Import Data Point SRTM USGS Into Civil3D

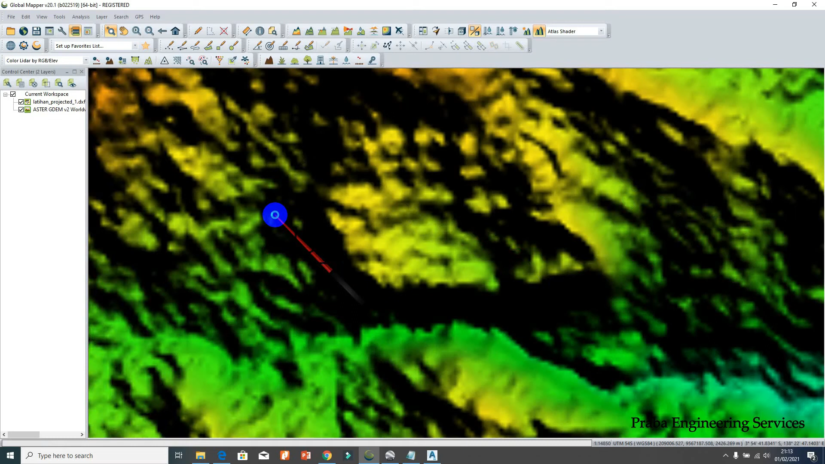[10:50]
get this contour by check this one by click this one cut selected area click on the line inside of the
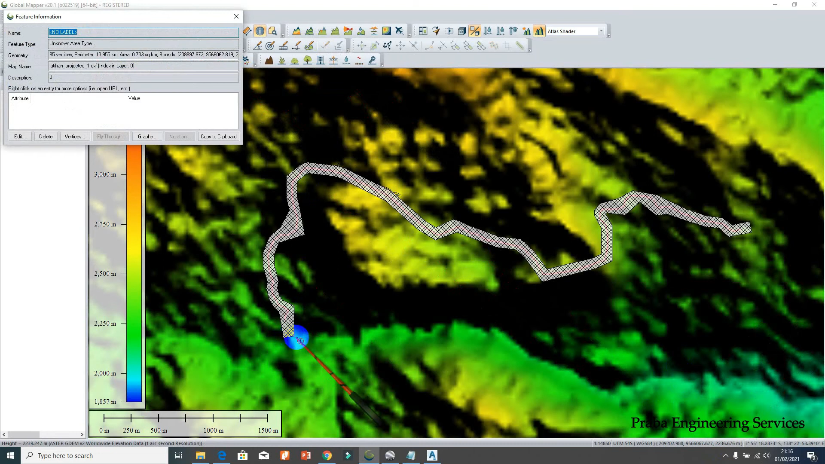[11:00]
line so this is the data we want to extract it and then go to this one file export this is the same with the video tutorial they already give it to you for now we not restore image but we can create by the elevation grid format and then go to the xyz grid then okay
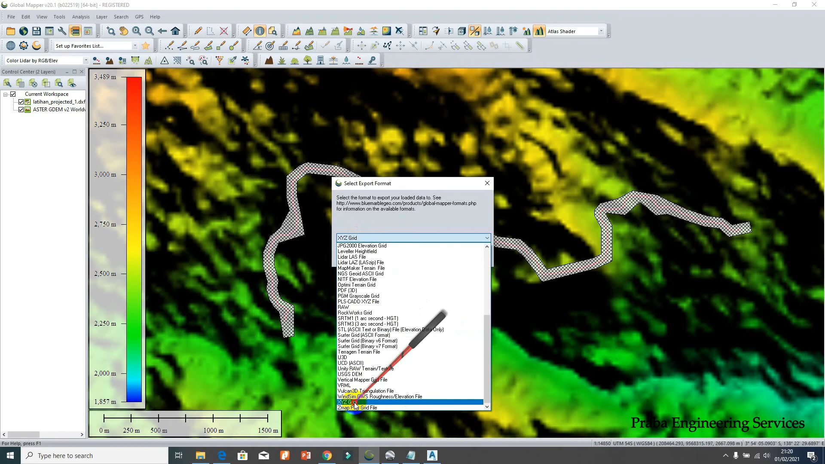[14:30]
elevation grid format please find the x y and z grid and okay and i want to make 2 meter every 2 meter every 2 meter and go to the expound boundary just make sure everything in crowd and okay and i create with the another name of file save okay this is take more time and then i need the
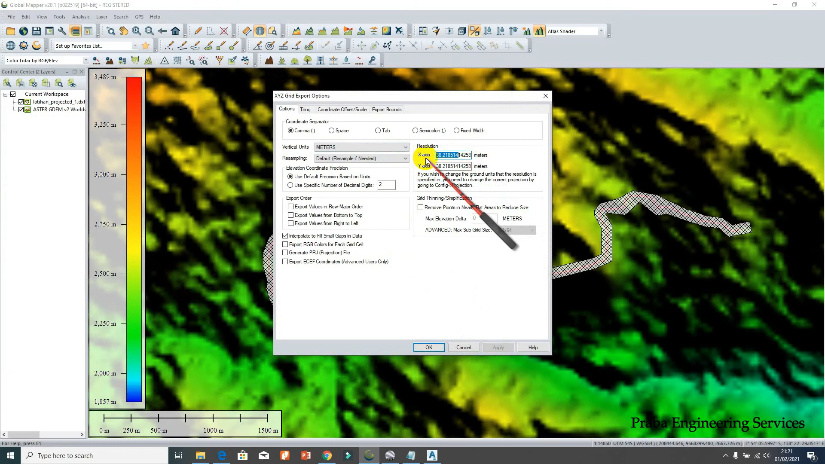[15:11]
another option export again explore to elevation grid format okay i need 1 meter go to the export crop okay this is i want to delete the zero and i already have the three type of the point 10 2 and 1 meter okay this is more thick time
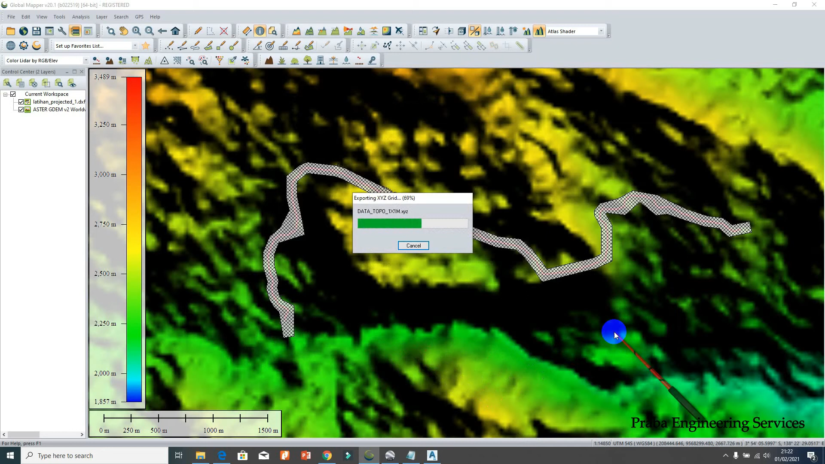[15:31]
because the density is bigger than before and this is already done and close this file
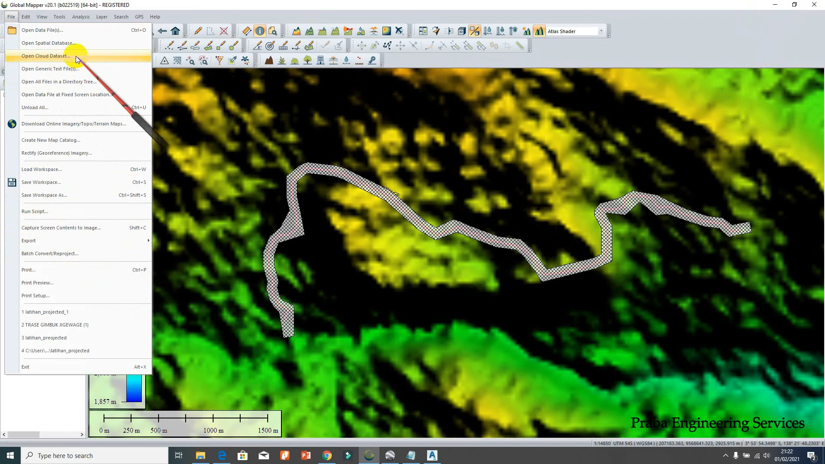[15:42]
and i want to save this one save box twist